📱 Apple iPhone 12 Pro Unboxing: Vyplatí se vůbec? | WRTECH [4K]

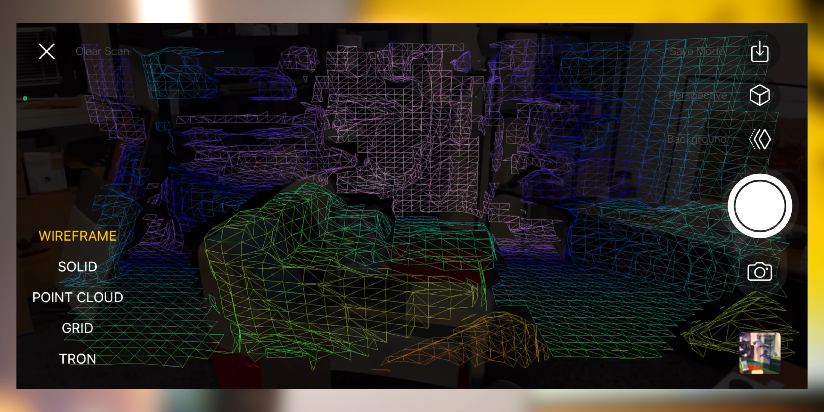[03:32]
nebo respektive kam ten foťák zrovna kouká a je to k nezaplacení hlavně pro automatické ostření.
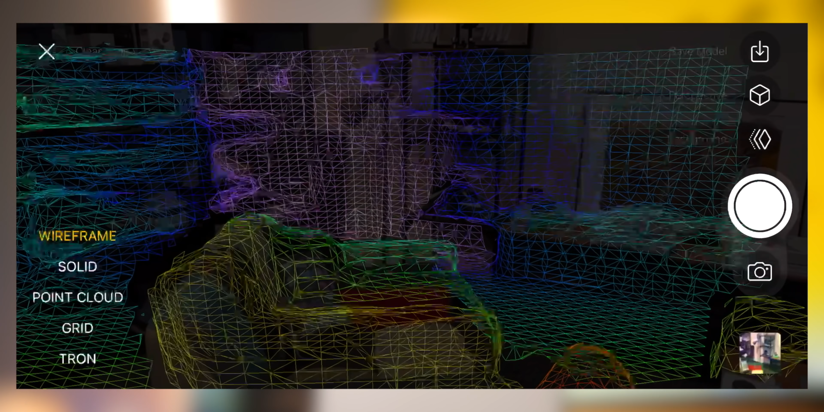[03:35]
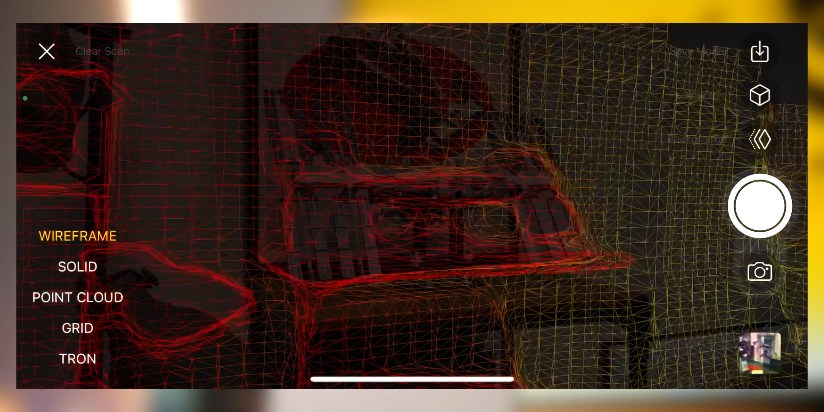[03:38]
Mimo jiné právě proto dokáže iPhone 12 Pro nabídnout portrétní režim i při hodně špatným světle,